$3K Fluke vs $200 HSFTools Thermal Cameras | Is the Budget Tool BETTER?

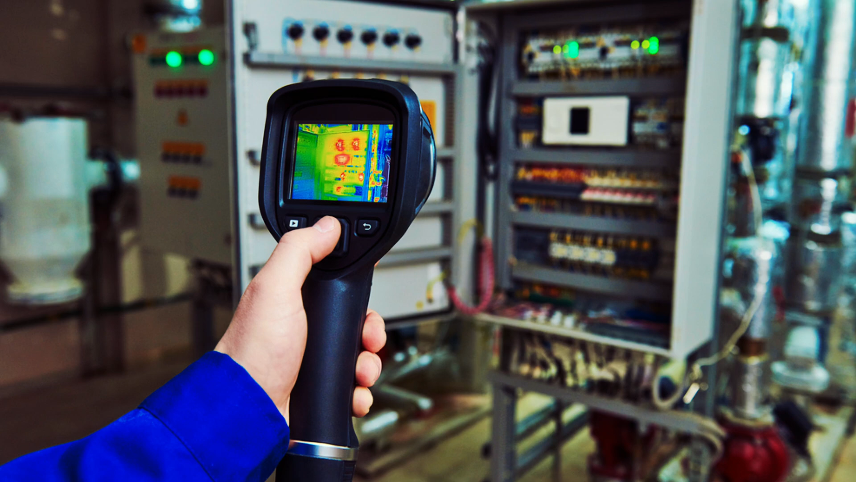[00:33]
Just a few examples would be to checking for hot spots in electronics such as a computer as well as HVAC, heating and AC systems.
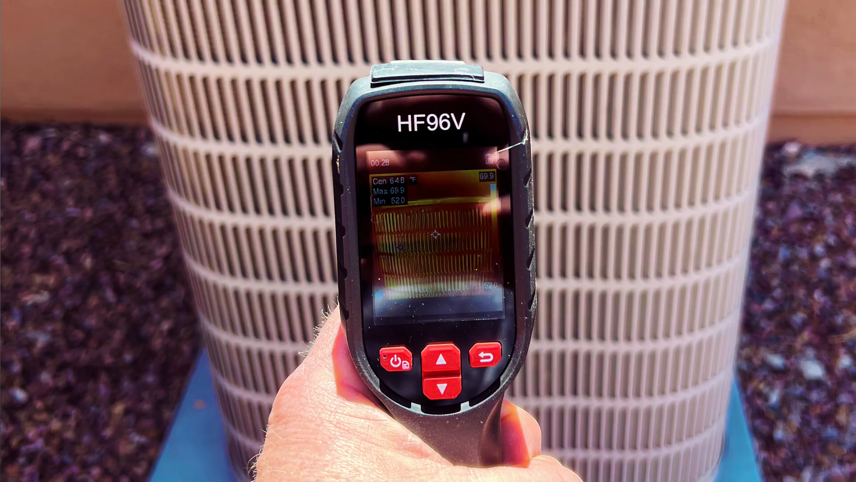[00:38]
You can also check your plumbing for water leaks and proper insulation.
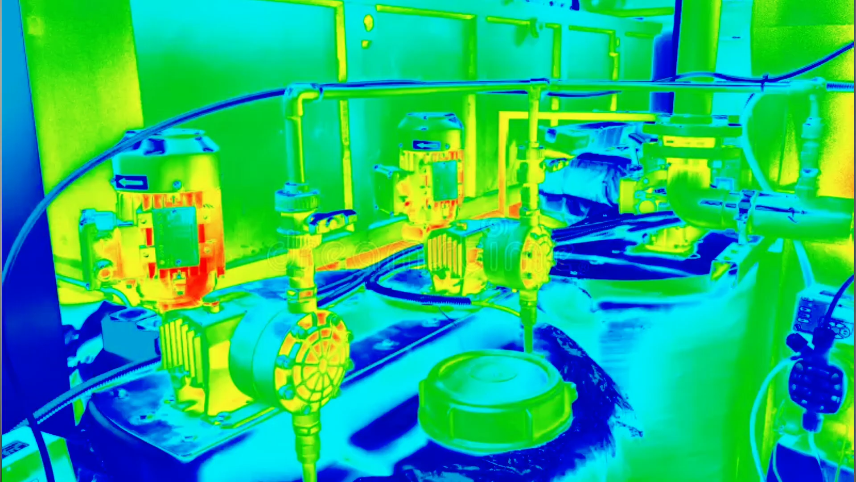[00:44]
You can even check your automotive to see if you have any loose connections that are heating up.
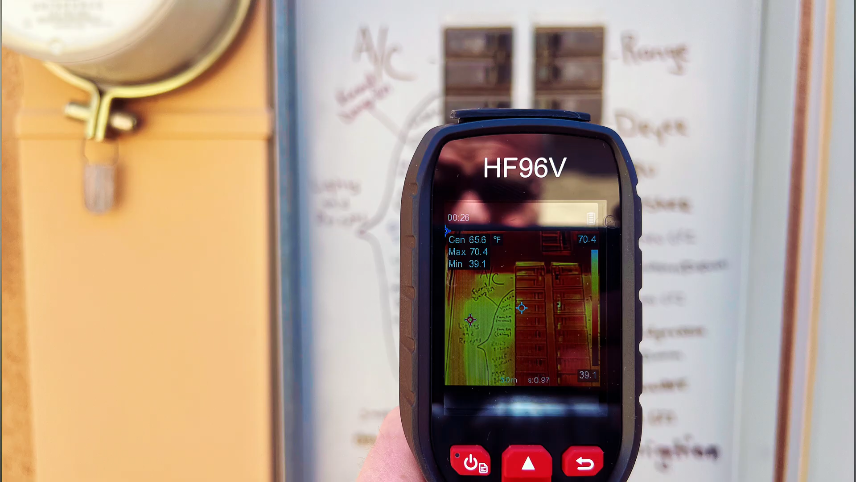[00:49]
And most commonly, electricians use these to check for circuit breaker panels and you can even take a picture of your dog just like this.
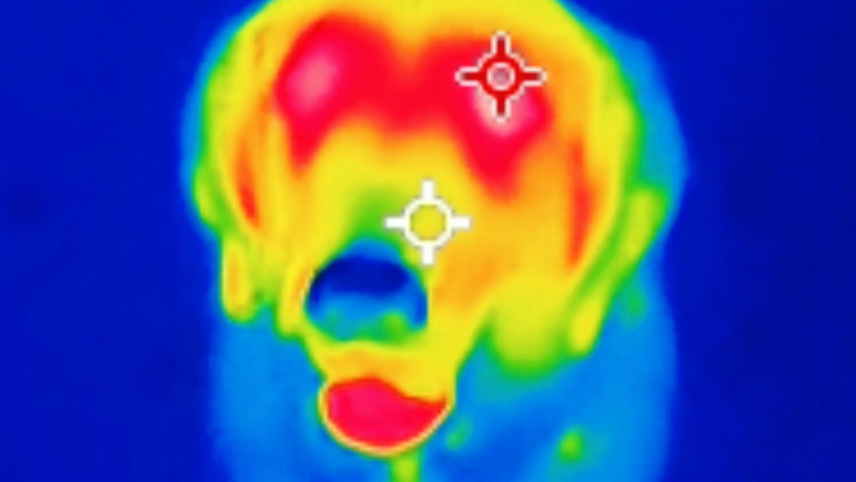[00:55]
Now with that said, let's head over to that bench and start this comparison.
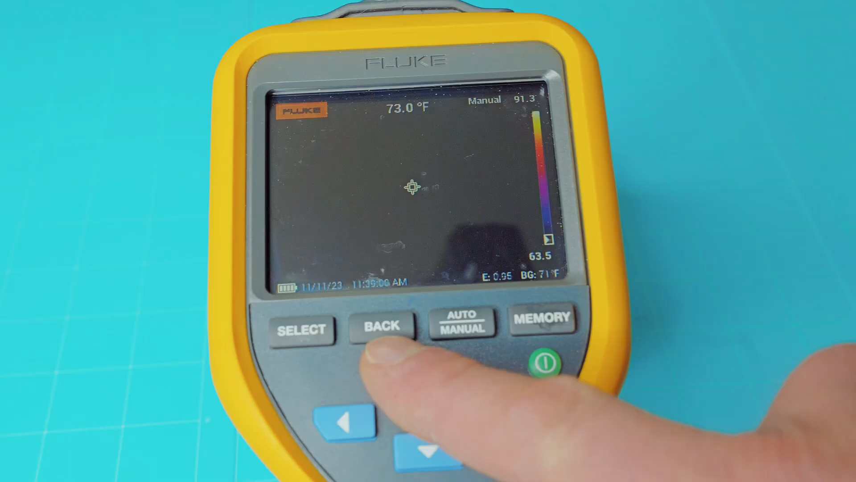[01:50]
On screen: spot 73.0°F
You have your select button, your back button, auto manual mode, and memory.
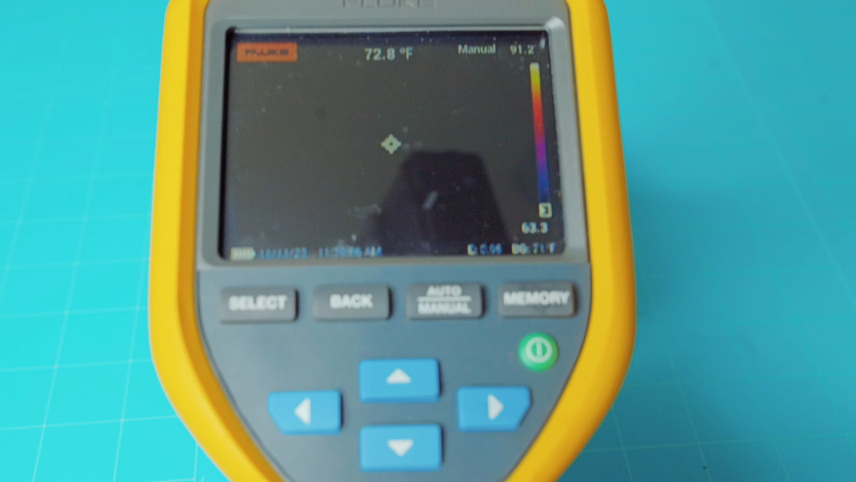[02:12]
On screen: spot 72.8°F
The inner bigger trigger brings up your save screen and you can hit the save button and it will save your images.
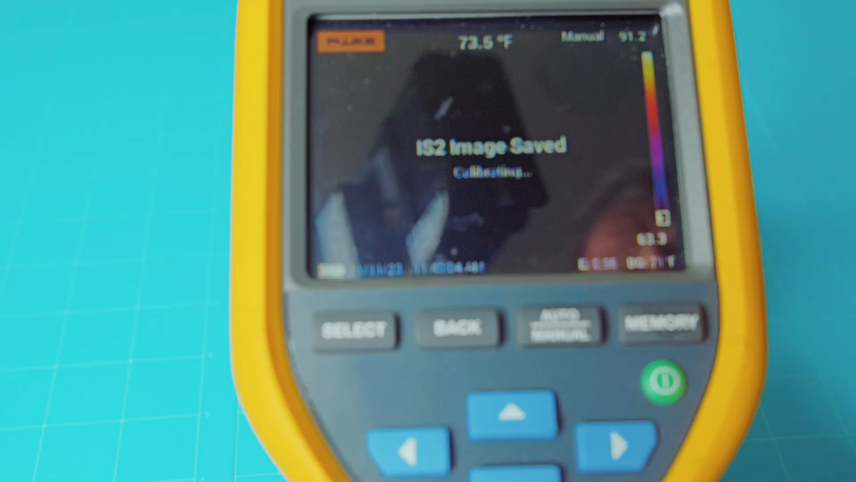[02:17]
On screen: spot 73.5°F
Now the Fluke does come with a lot of menu options. You can cycle through.
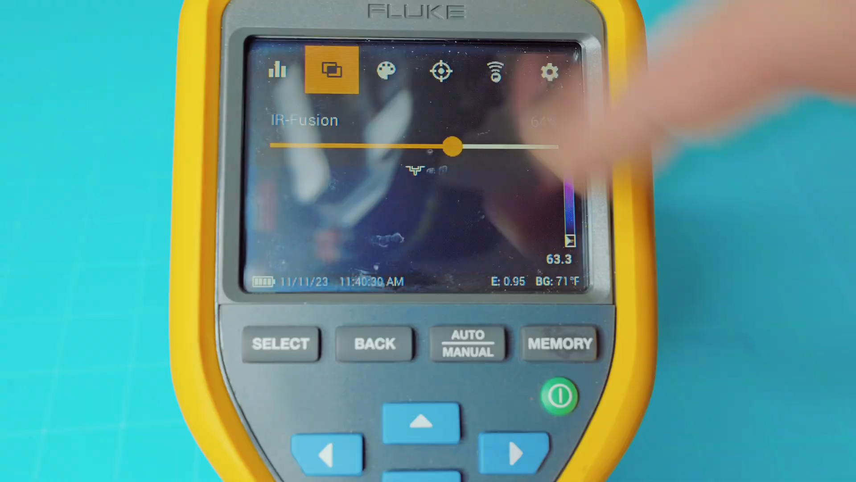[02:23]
Now the Fusion menu opens up and it allows you to adjust your Fusion level there, which is pretty nice on the Fluke.
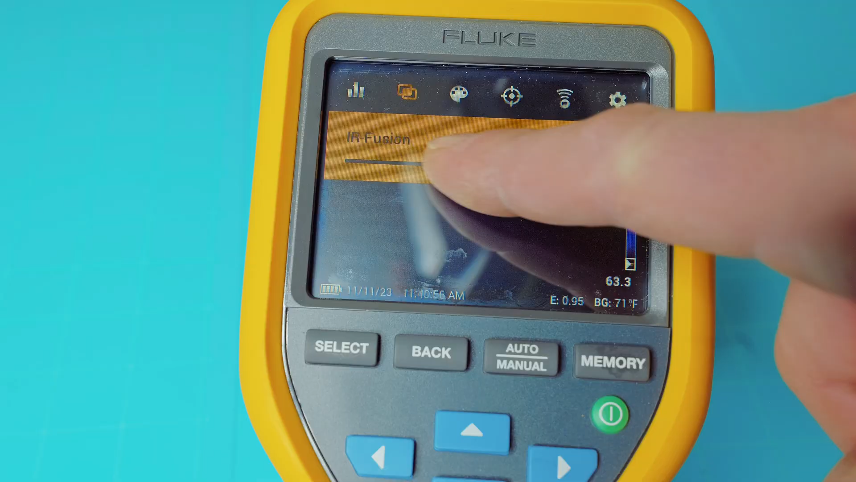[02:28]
And what Fusion does, it allows you to change the opacity of the image with the thermal imaging on top of it.
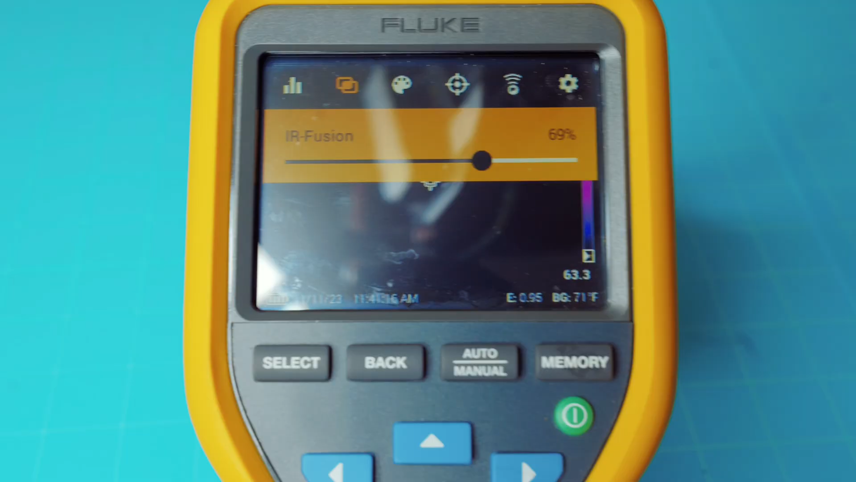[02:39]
It's a pretty neat feature that both of these thermal imaging systems does include. Next you have your color palettes. You can switch between the different color palettes there.
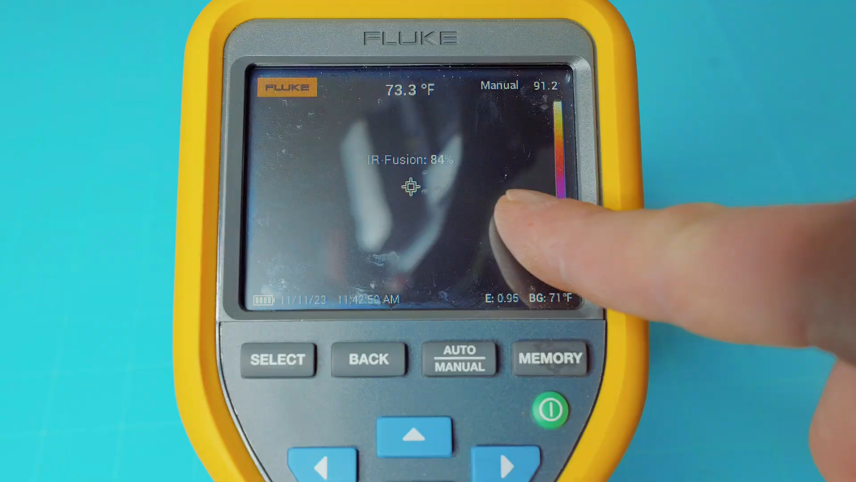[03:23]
On screen: spot 73.3°F
Now this model Fluke here has a temperature range of negative 20 Celsius to 150 Celsius or negative 4 Fahrenheit to 302 Fahrenheit.